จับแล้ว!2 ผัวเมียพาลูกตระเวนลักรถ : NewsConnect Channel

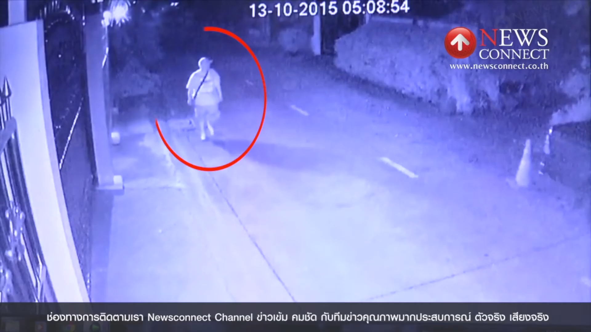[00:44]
ปิด สามารถจับภาพคนร้ายไว้ได้ ตำรวจจึงได้สืบสวนก่อนวางแผนเข้าจับกลุ่ม